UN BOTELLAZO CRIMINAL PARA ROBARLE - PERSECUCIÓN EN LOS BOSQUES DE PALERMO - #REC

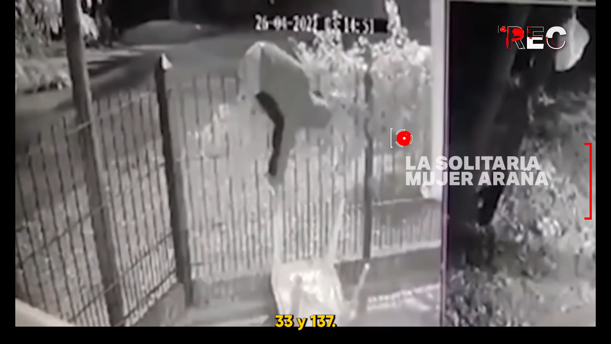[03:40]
33 y 137. Es de noche. Hay silencio y así actúa la Mujer Araña de La Plata. Solitaria y también para robar lo que ve y lo que le tienta. En este caso, mobiliario de jardín durante la noche. ¿Cómo se dio cuenta la familia? Obviamente, no encontraron sus pertenencias.
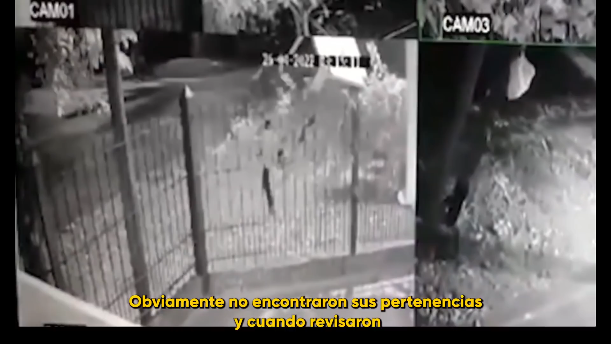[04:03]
Y cuando revisaron las imágenes de las cámaras de seguridad, la encontraron a ella. La Mujer Araña Ladrona de La Plata. Lo viste enregistrado en cámaras. Imágenes de la inseguridad diaria.